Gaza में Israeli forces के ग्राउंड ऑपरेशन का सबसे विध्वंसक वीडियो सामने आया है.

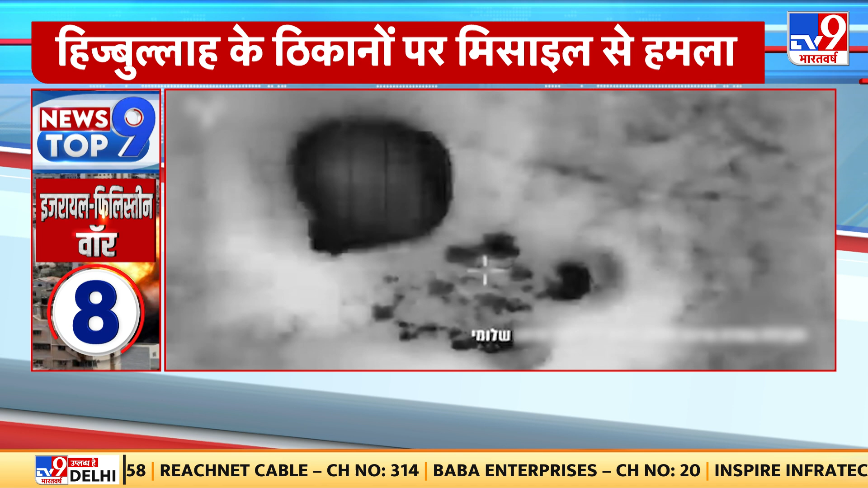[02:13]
ने हिजबुल्ला के कही चिकानों पर मिसाईल से हमला बोला है विद्वन्सकारी हमले में हिजबुल्ला के छिकाने तबाह हो गए